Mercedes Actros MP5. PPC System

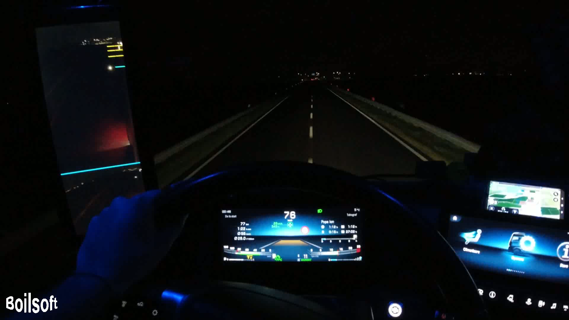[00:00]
600 de metri, la sensul giratoriu, urmați a treia ieșire și rămâneți pe CP660 și 8. Hai să vă arăt un pic cum funcționează sistemul PPC de la ZTF sau cine îl face Mercedes, habar n-am.
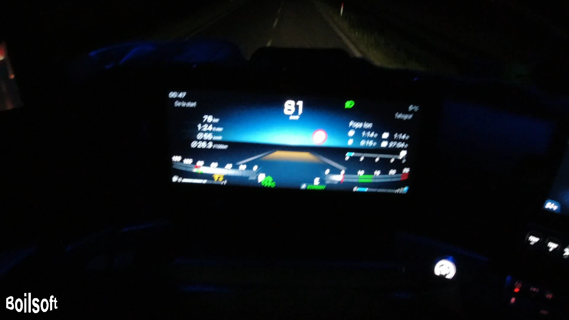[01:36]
Uite, deja a apărut, dacă vedeți de acolo, urmați a doua ieșire și rămâneți pe CP660. Arată că mai avem 400 și ceva de metri până
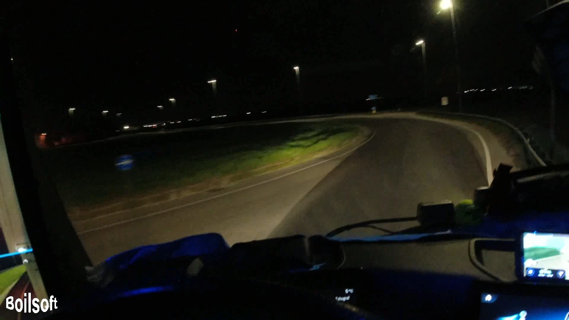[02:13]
Ișiți din sensul giratoriu PSP 660 și 8. Continuați PSP 660 și 8 încă 1 km.
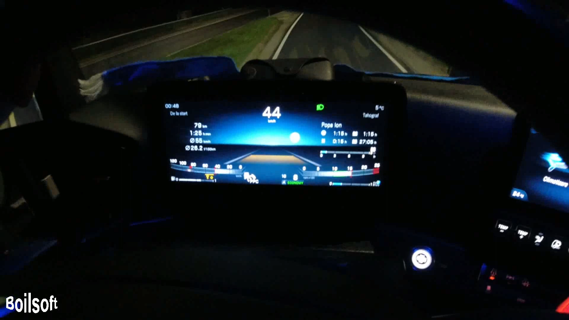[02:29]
Deci, am ieșit din giratoriu, el accelerează din nou.
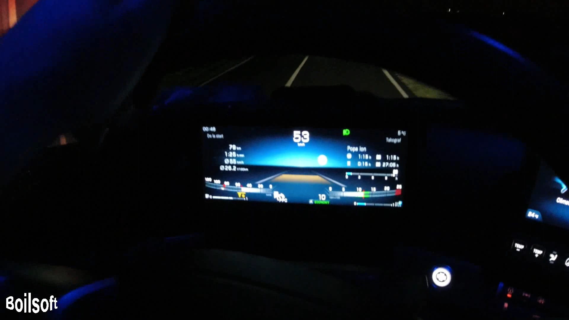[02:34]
Deci, practic, nu folosești decât volanul. Da? Uităm așa se văd oglinzile noaptea. Oglinzile digitale.
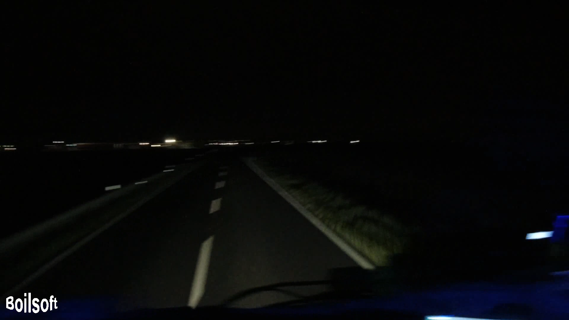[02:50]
Nu știu dacă se vede și în partea cealantă.
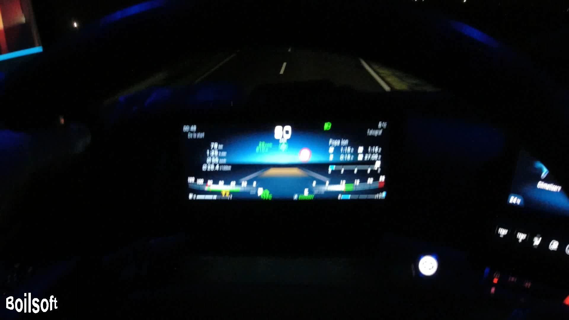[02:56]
Iar neapropiem de giratoriu. Acum văd că o să încetine. O să încetinească până la 28 de km la ora.
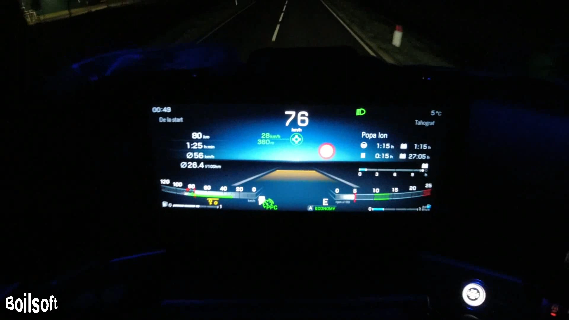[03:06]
Cam așa intre 25, 28, 22. Nu știu de ori știe cum sunt giratorile, n-am idee de unde face el toate trepurile astea. Încetinește.
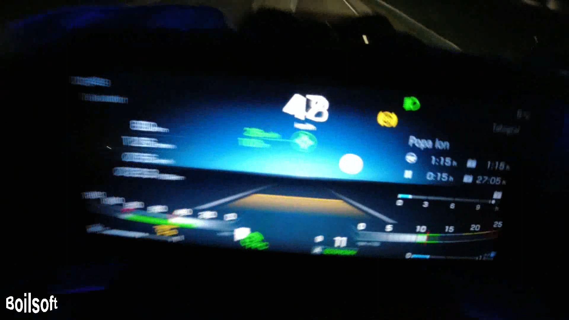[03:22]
S-a prins retarderul acolo. Are retarder hidraulic, cinci trepte.
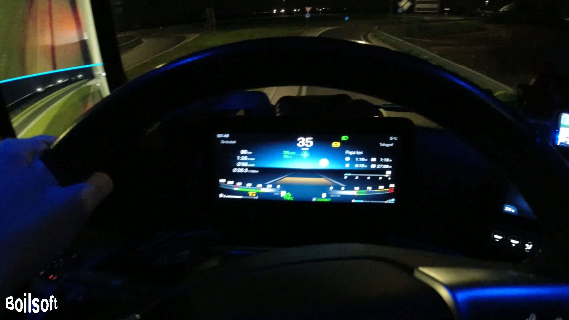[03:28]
Hidraulic. Parcă hidraulic.
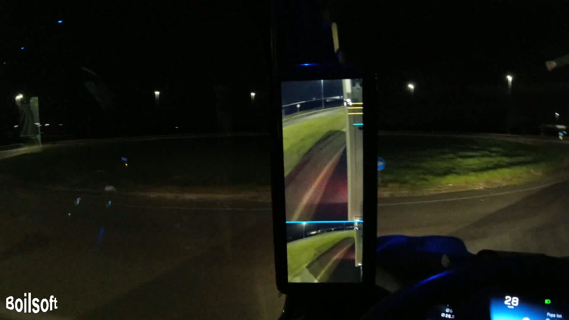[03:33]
Aici e un pic de lumină să vedem cum se vede oglinda. Ia uitați. Că toată lumea mă întreabă toți colegii cum se vede, cum și cum te obișnuiești cu așa ceva. Iar accelerăm.
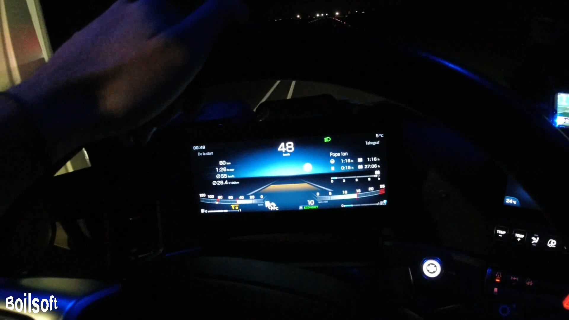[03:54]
Până ajungem la giratorul celălalt să vă spun un pic despre oglinzi. Aici avem patru linii.
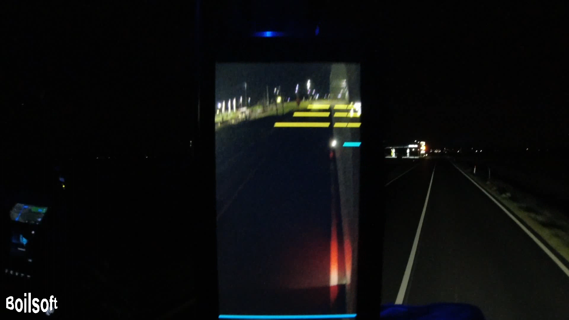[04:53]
La fel și în dreapta, când semnalizezi dreapta, mai apare acolo în cadru.
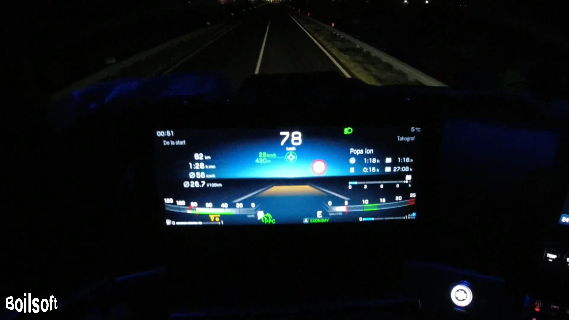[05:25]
Deci el deja știe că vine giratoriu. Astea la pedale nu acționează nimeni.